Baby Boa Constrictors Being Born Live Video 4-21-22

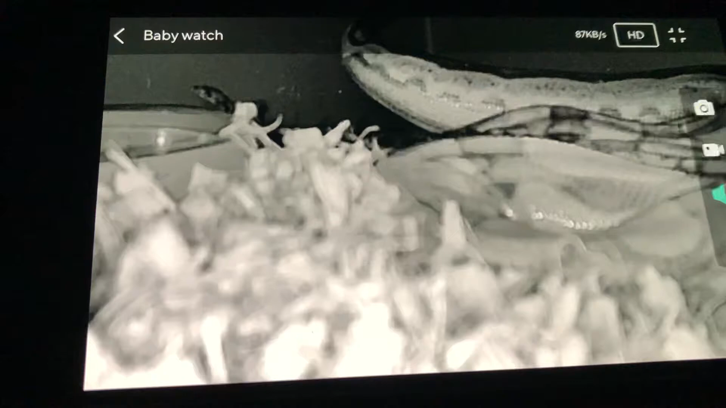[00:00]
It's a little baby. There's a little baby over there.
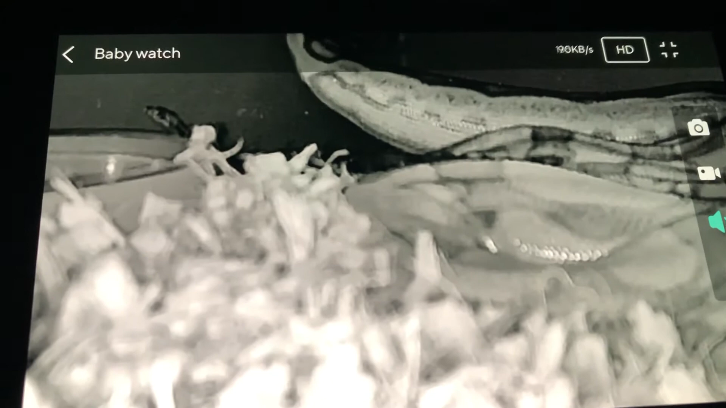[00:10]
They're coming out.
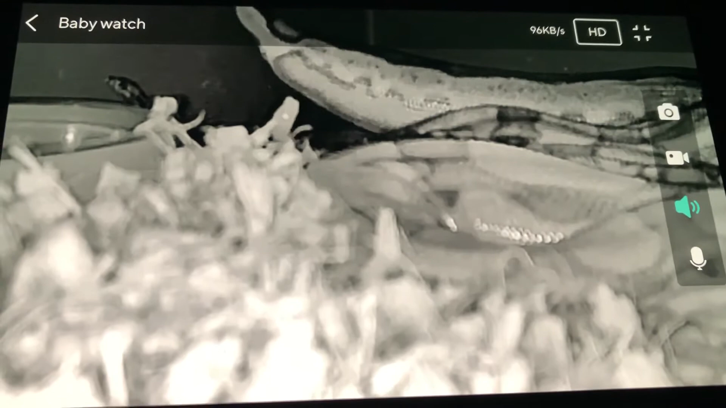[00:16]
There's a baby right there. There's mom's tail.
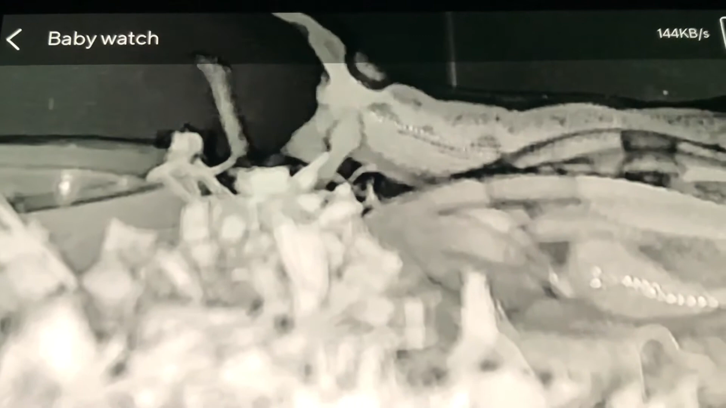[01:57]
Welcome to the world. Get out of the way, man. You got your siblings are coming.
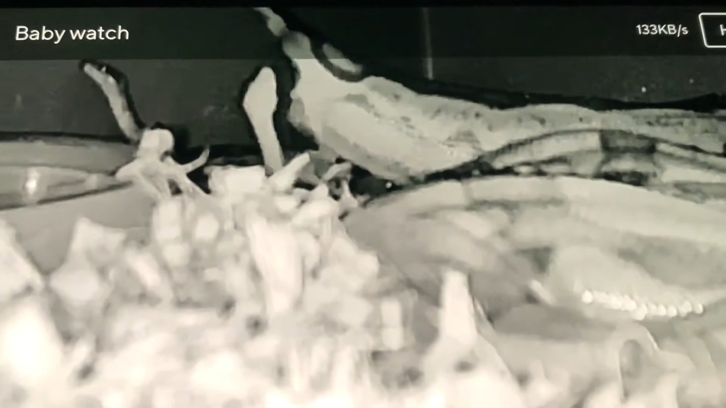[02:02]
There they are. Hey, what's happening?
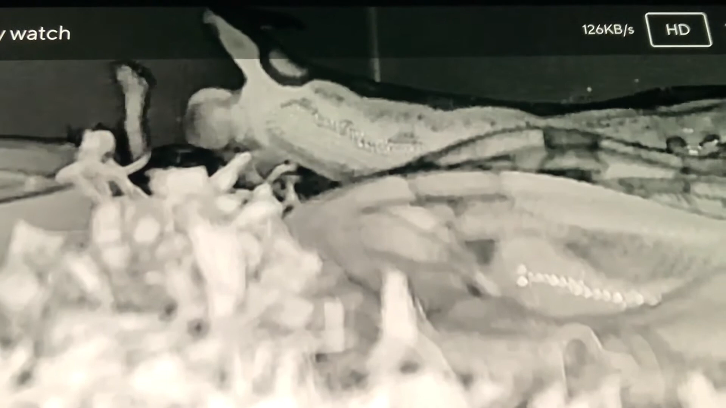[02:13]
This is cool. Boom. Look at them all. All right, I'll shut up. Get the hell out of the way.
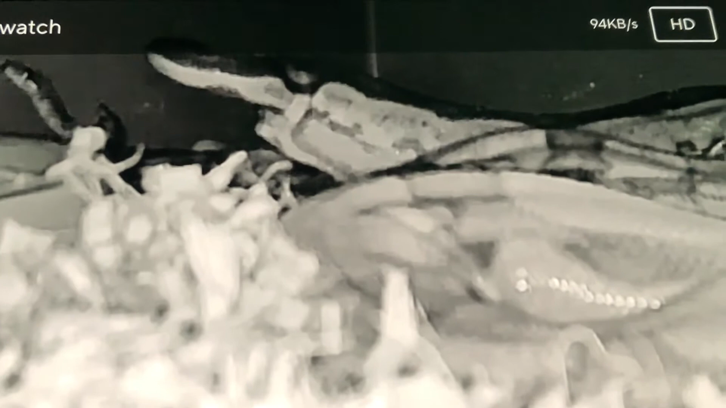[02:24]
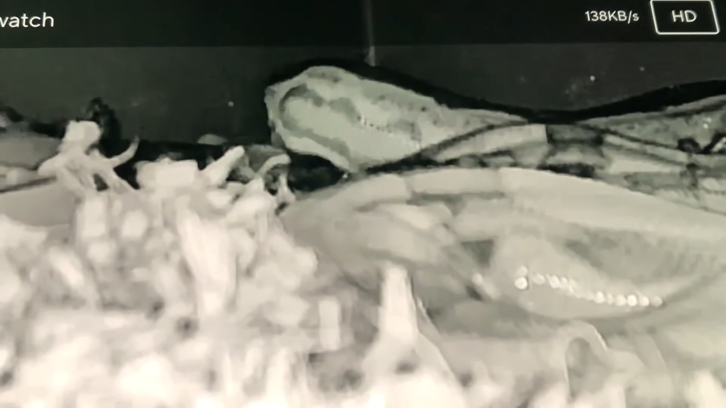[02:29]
Mom is giving birth. Look at this.
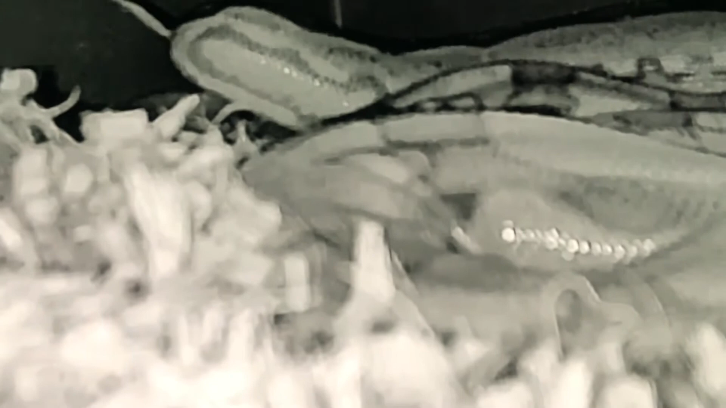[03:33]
That's why you really can't see color, and it's not as clear as it would be if the lights were on, but it's better for the snakes not to stress them out.
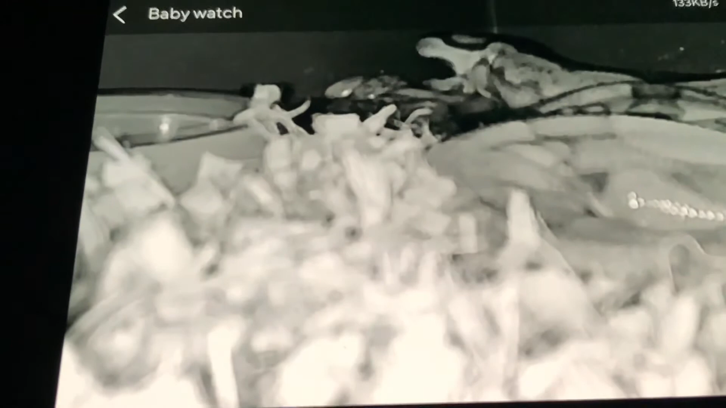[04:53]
And I'm filming the camera footage that's coming in on my other cell phone.
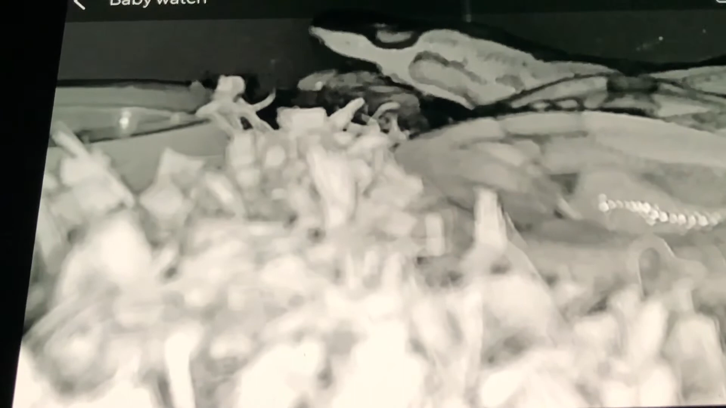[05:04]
He can always just edit out my audio.
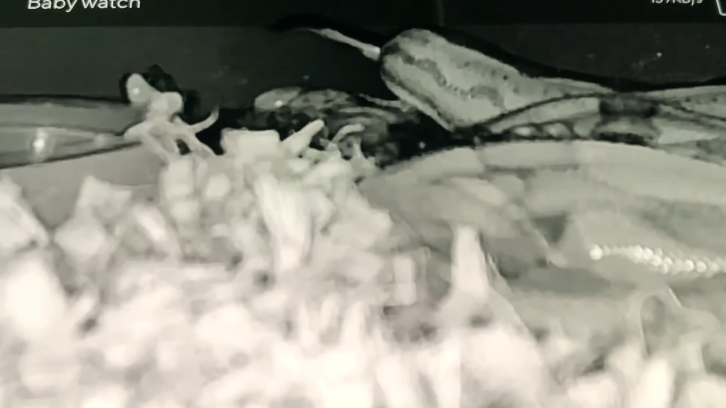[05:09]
Look at her tail. She's got her tail up.
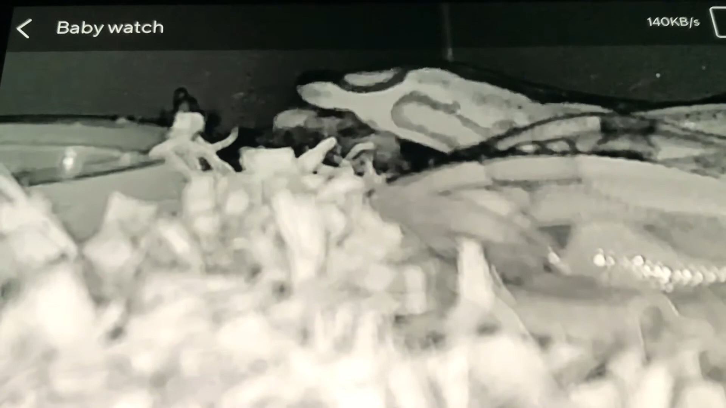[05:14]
She's kind of whipping her tail around. The baby's just come out.